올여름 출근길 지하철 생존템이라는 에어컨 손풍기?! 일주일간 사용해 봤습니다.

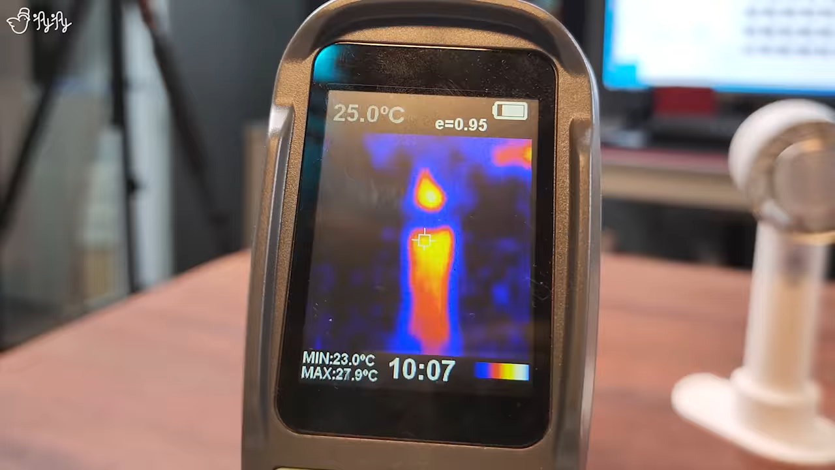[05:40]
On screen: spot 25.0°C, max 27.9°C, min 23.0°C
올리브 색을 요렇게 배터리 부분이랑 위에 가운데 부분도 지금 빨갛게 32도 올라간 게 보이죠?
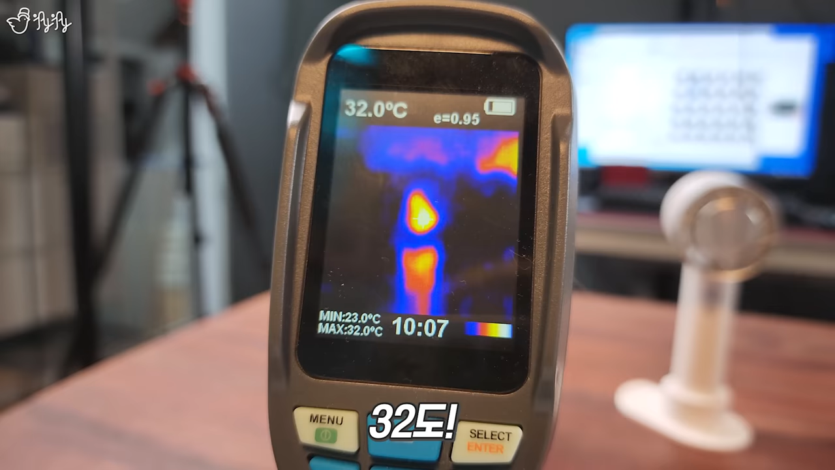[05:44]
On screen: spot 32.0°C, max 32.0°C, min 23.0°C
모터가 뒤에서 돌아가니까 그런 거거든요.
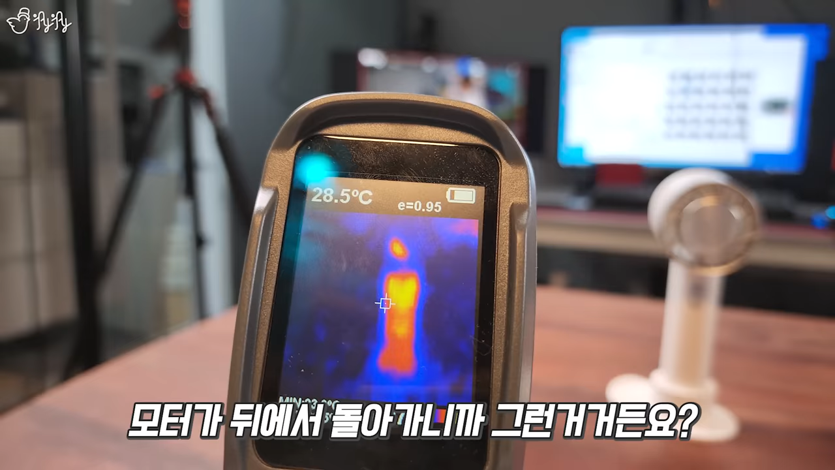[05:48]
On screen: spot 28.5°C
보통 맥풍기도 그렇고 손풍기도 그렇고 배터리 있는 쪽이랑 모터 쪽은 뜨겁기 마련이에요. 근데 얘를 봅시다.
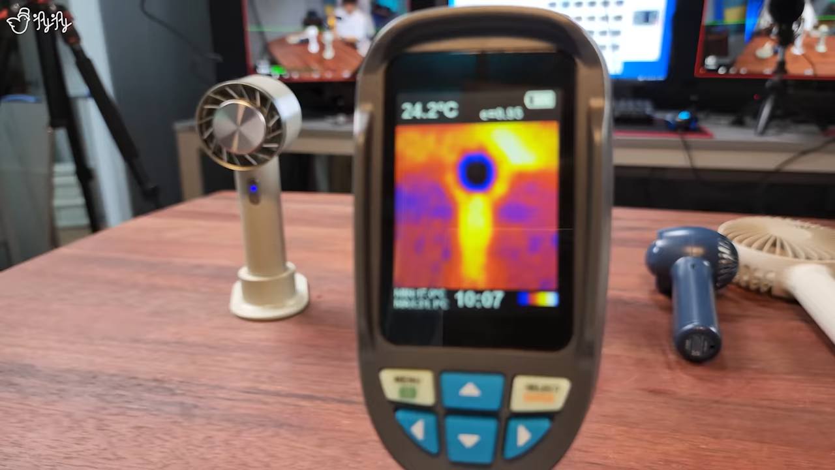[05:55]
On screen: spot 24.2°C
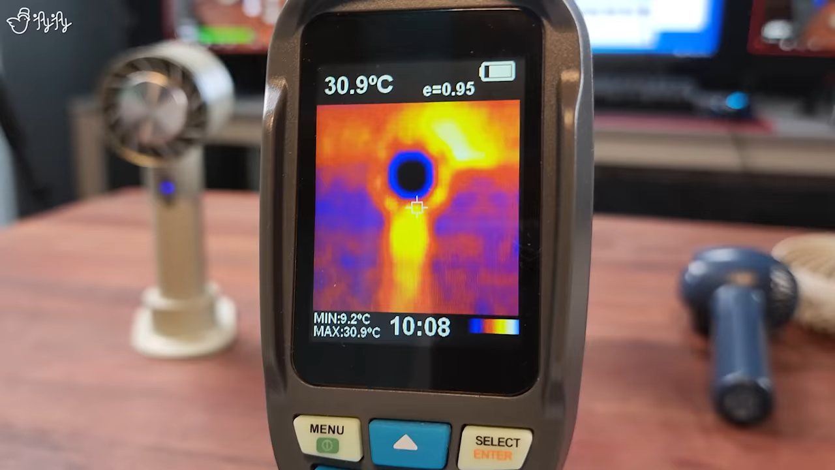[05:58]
On screen: spot 30.9°C, max 30.9°C, min 9.2°C
이야 다 뜨거운데 요기만 차가워. 요기만 온도가 이렇게 와 구두까지 내려간다고.
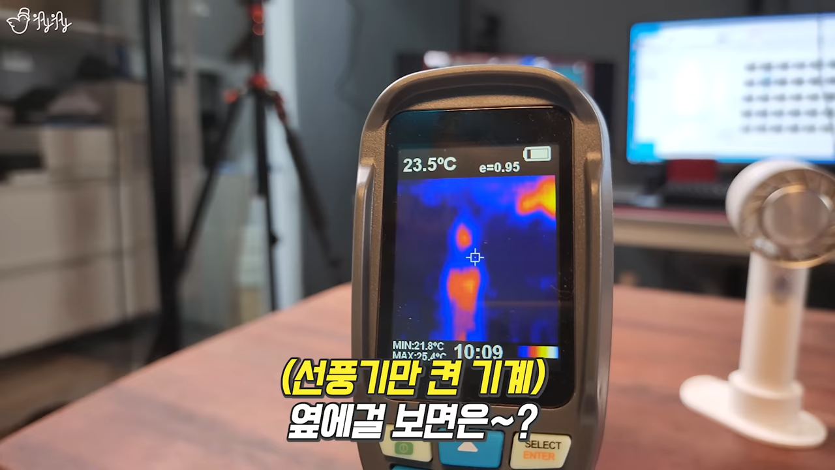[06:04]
On screen: spot 23.5°C, min 21.8°C
옆에 걸 보면 가운데 온도가 지금 27도 26도 이렇게 나오는데요.
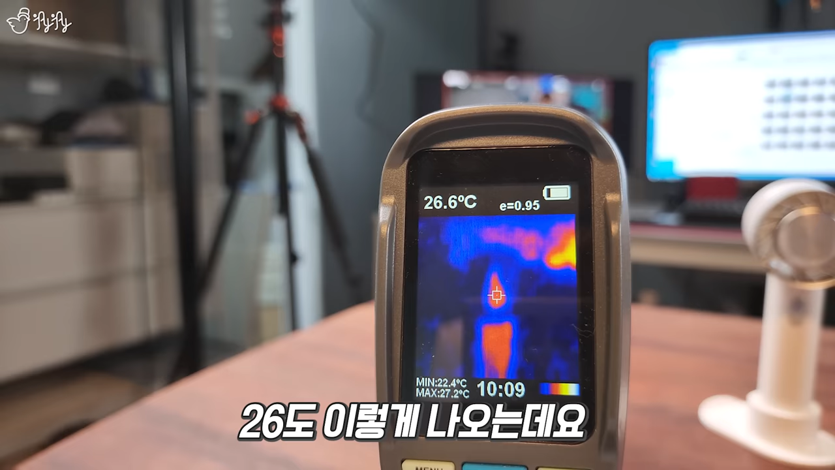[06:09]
On screen: spot 26.6°C, max 27.2°C, min 22.4°C
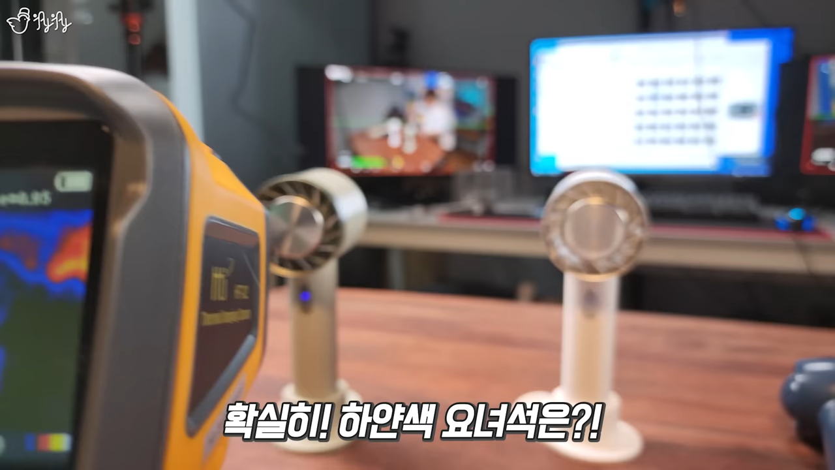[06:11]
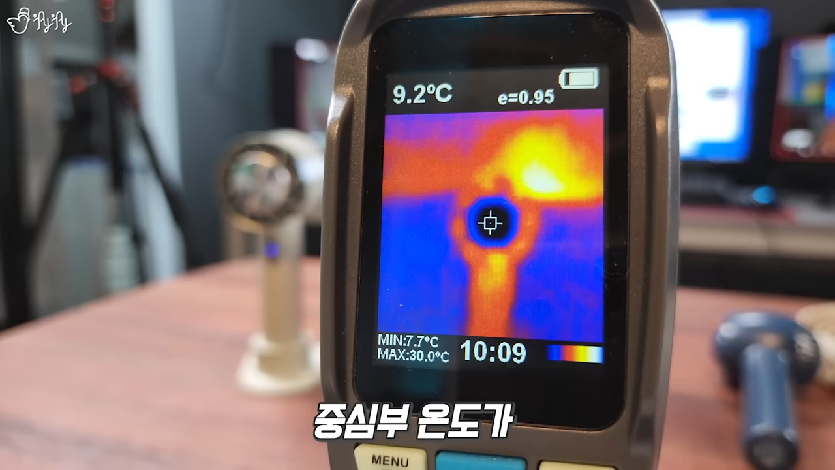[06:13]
On screen: spot 9.2°C, max 30.0°C, min 7.7°C
확실히 요 하얀색 요 녀석은 중심부 온도가 9도 8도 이렇게 낮은 거를 볼 수가 있죠. 그러니까 요쪽이 냉각이 되는 거는 맞다 이겁니다.
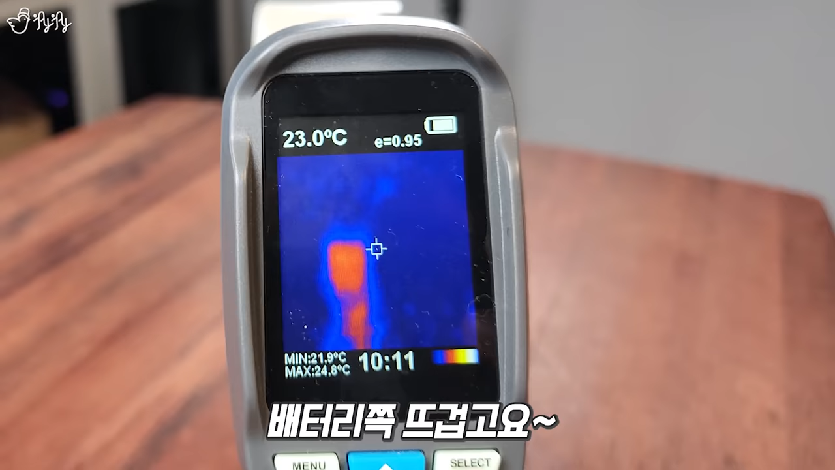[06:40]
On screen: spot 23.0°C, max 24.8°C, min 21.9°C
그리고 앞쪽 헤드 쪽 위쪽으로 올라가면 헤드 쪽 온도가 23도
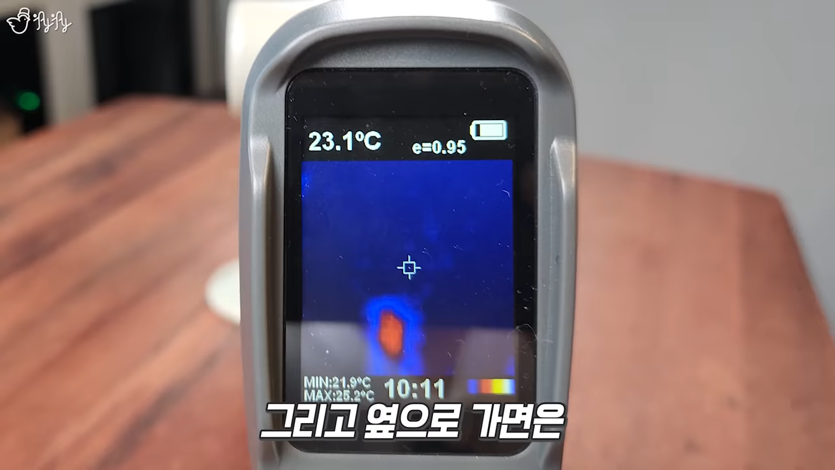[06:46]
On screen: spot 23.1°C, max 25.2°C, min 21.9°C
그리고 옆으로 가면 바람의 온도를 지금 잴 수 있을지 모르겠는데 22.5도 뭐 이렇게 나오고 있고요.
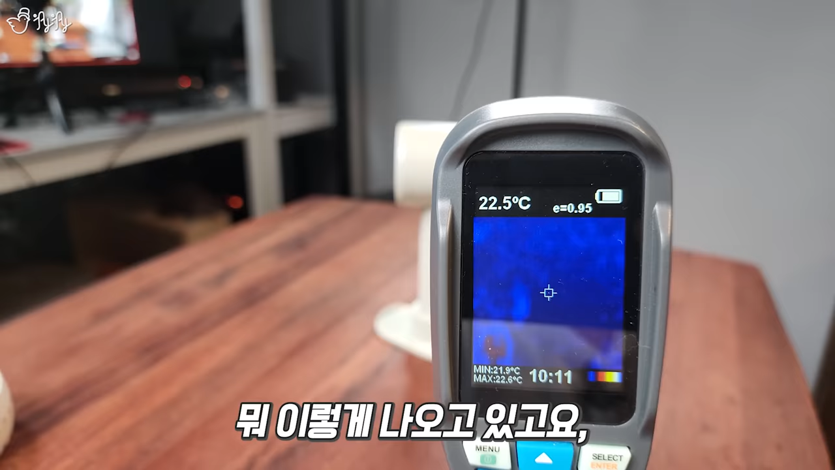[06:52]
On screen: spot 22.5°C, min 21.9°C
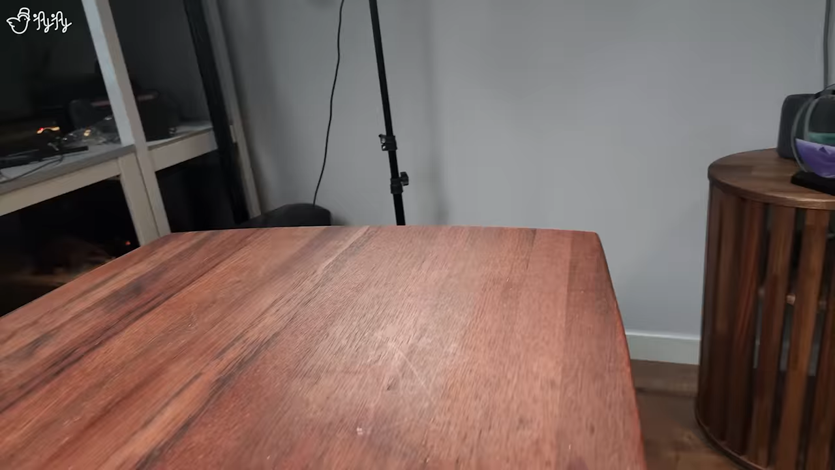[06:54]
바로 앞에 에어컨 모드 한 번 보겠습니다.
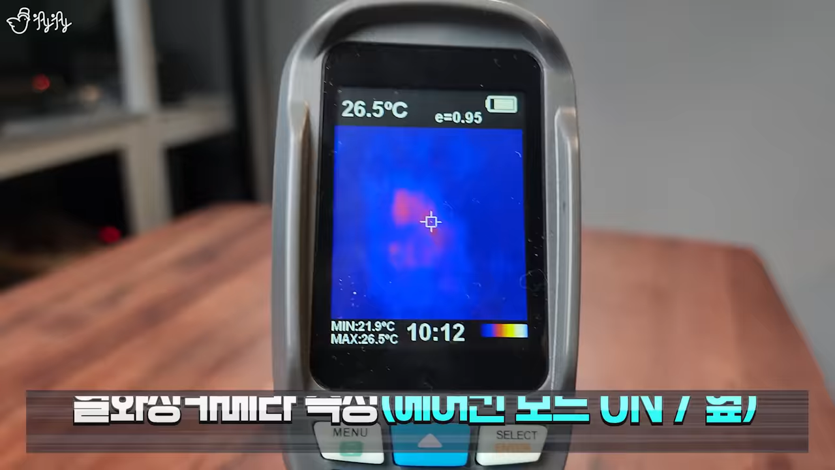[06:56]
On screen: spot 26.5°C, max 26.5°C, min 21.9°C
에어컨 모드 에어컨 모드도 역시나 이거는 배터리 쪽이고
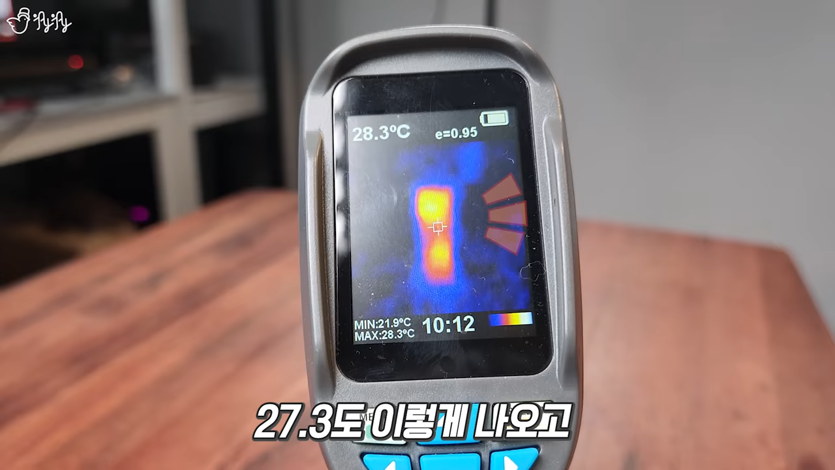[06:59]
On screen: spot 28.3°C, max 28.3°C, min 21.9°C
28.3도 이렇게 나오고 요 앞에 헤드 앞쪽에
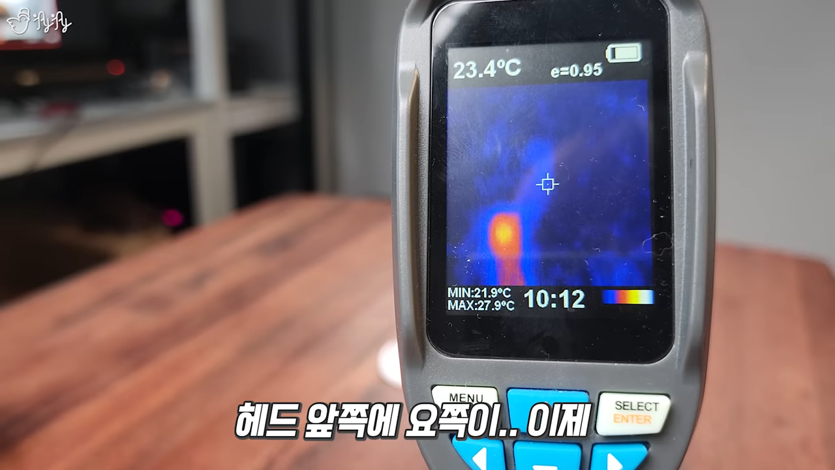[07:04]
On screen: spot 23.4°C, max 27.9°C, min 21.9°C
요쪽이 이제 바람이 나오는 쪽인데 바람이 나오는 쪽이 뭔가 딱히 온도적으로 더 차갑거나 이러지는 않아요.